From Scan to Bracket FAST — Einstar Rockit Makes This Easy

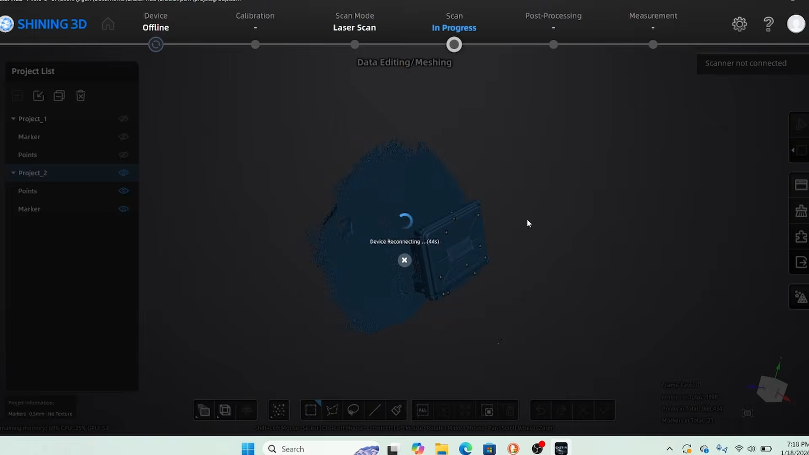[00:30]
tool for me to do this kind of stuff usually you'll have to come at the scan from a couple different angles so i did
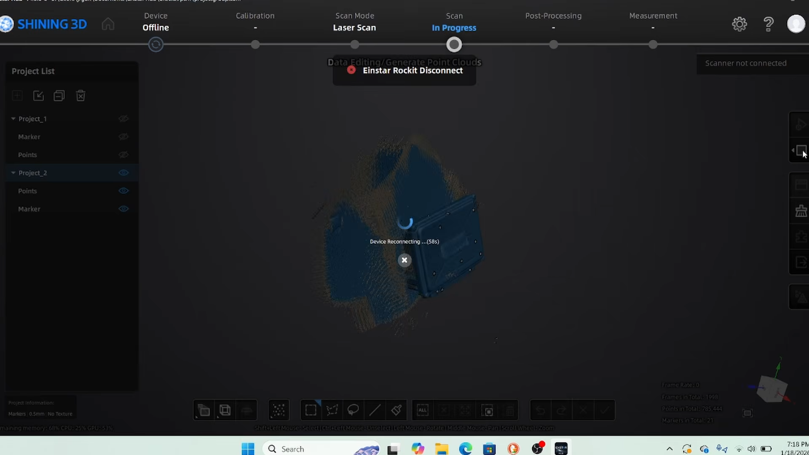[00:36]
one side and then i did the other side
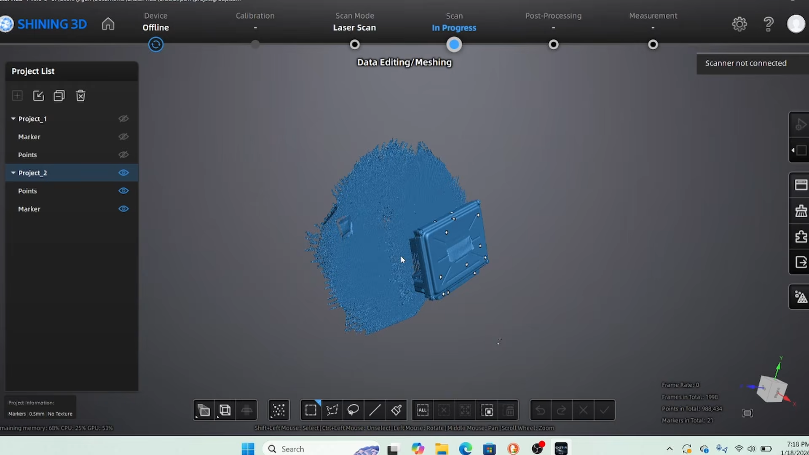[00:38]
flipped it upside down um what you see here is me trying to
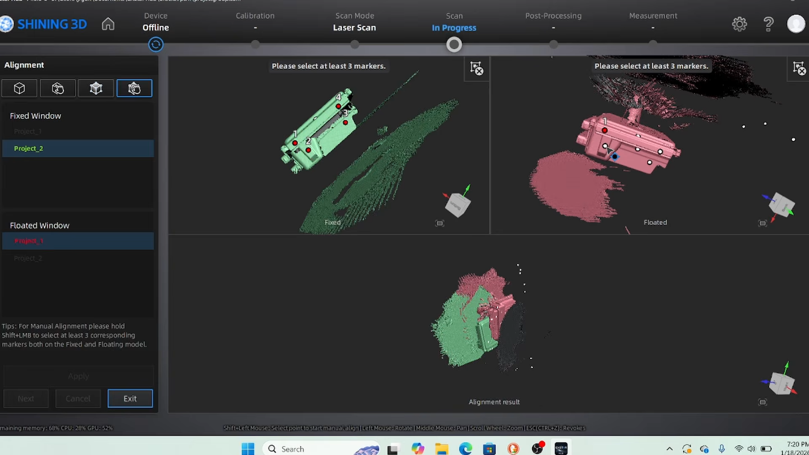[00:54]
to the left and i'm selecting my scanners
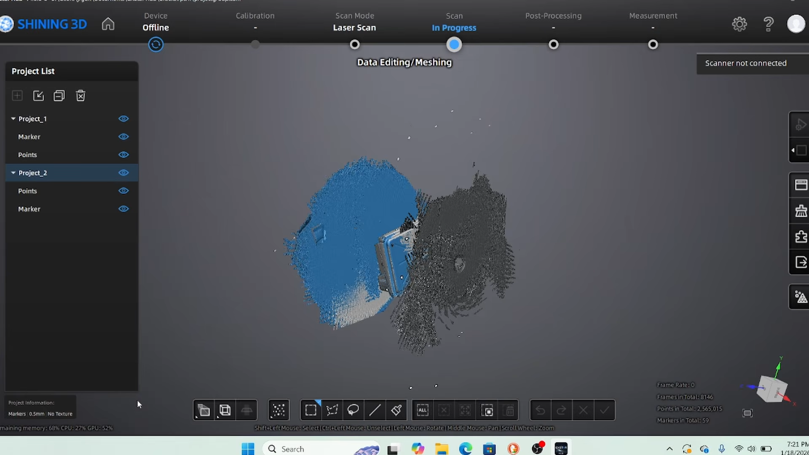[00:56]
or my markers it lines it up
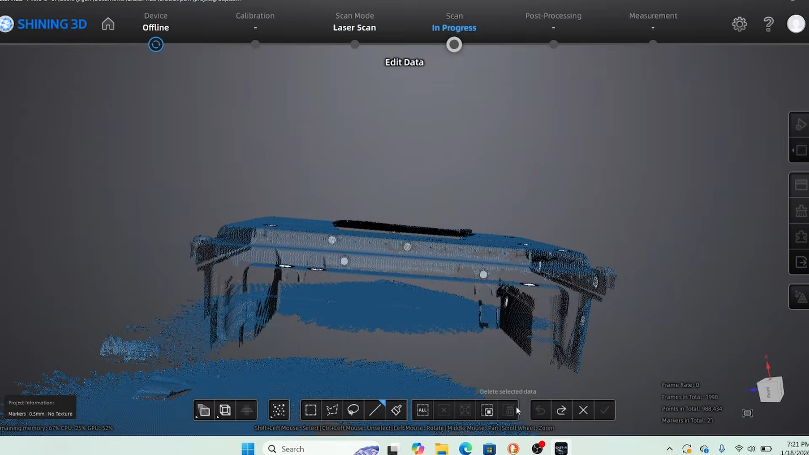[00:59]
we
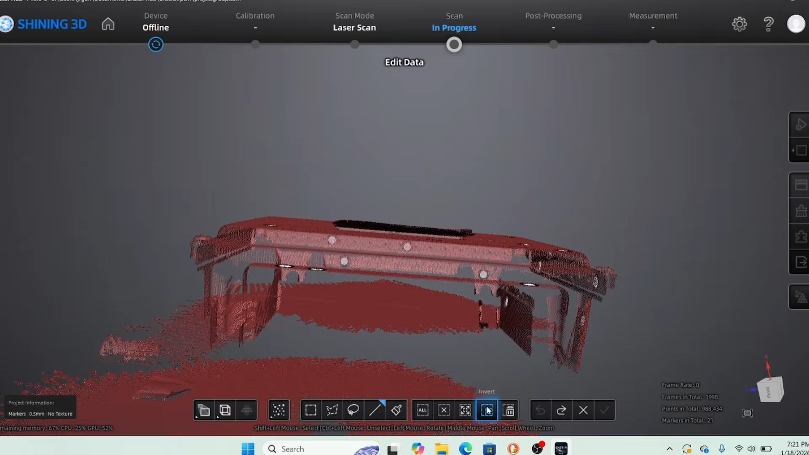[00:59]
knock the
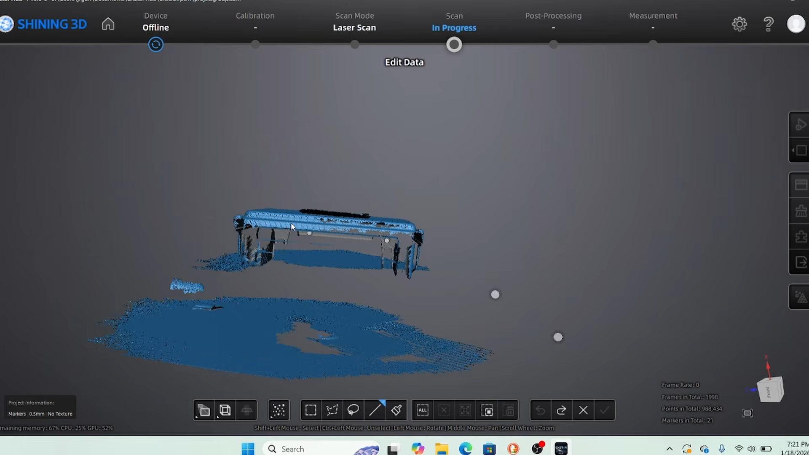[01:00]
extra stuff out of it um i kind of struggle with this portion a little
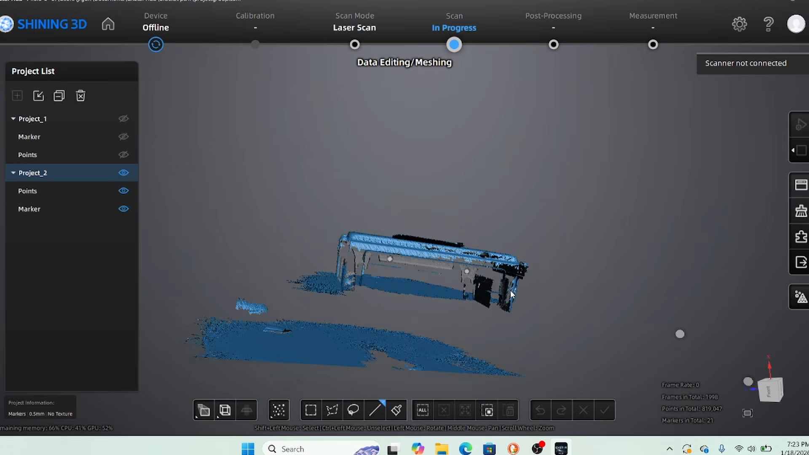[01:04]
bit i'm still getting
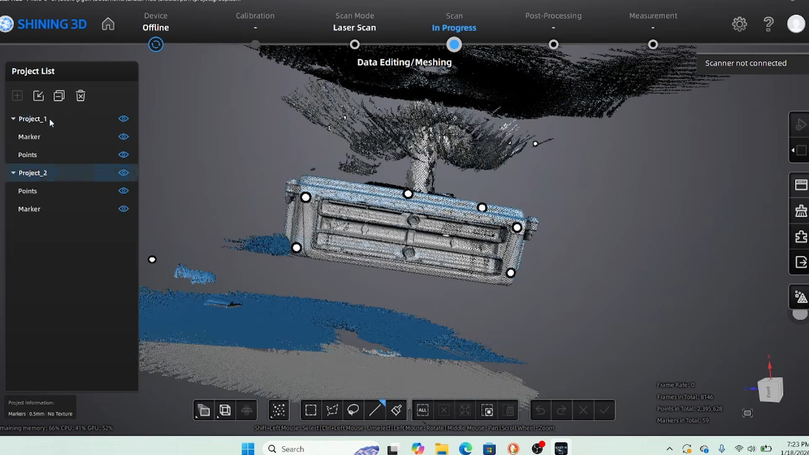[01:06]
better at it deciding which view to look but i got it
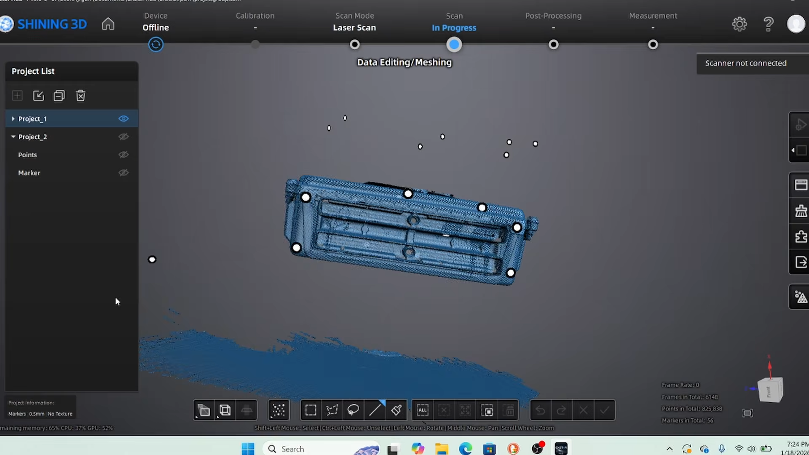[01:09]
this tool has been really really handy
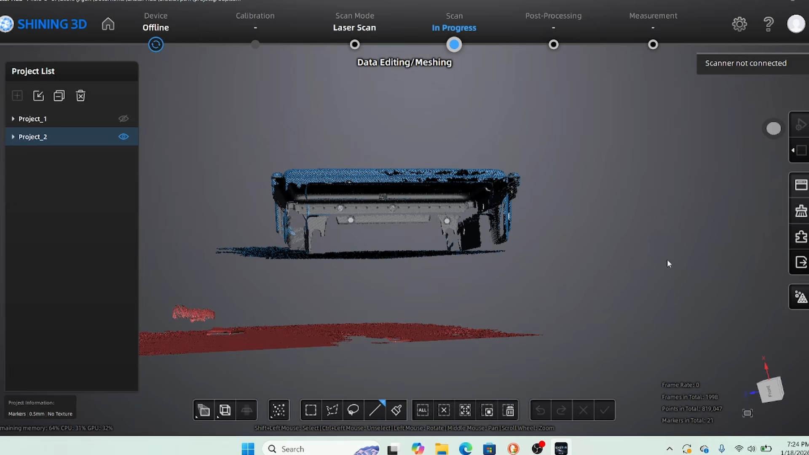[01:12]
it's going to continue to be handy
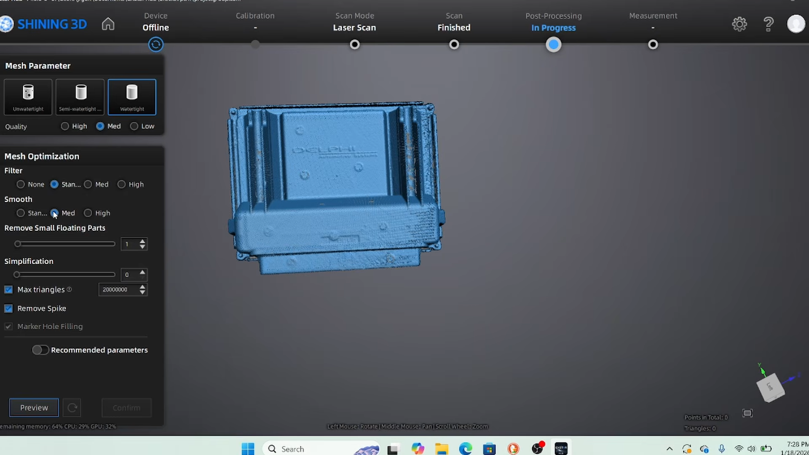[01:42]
it's not a big deal if it was a big deal i could make it work with the different lines it's been very very good at reaching inside things
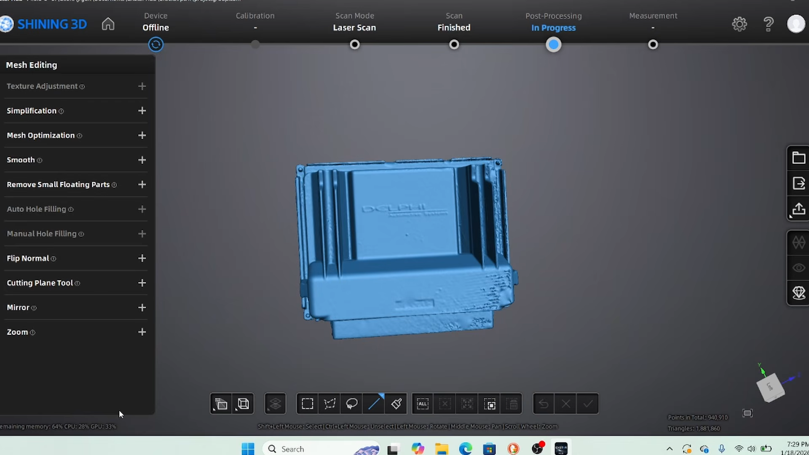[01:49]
and of course i can fix the model if i need to but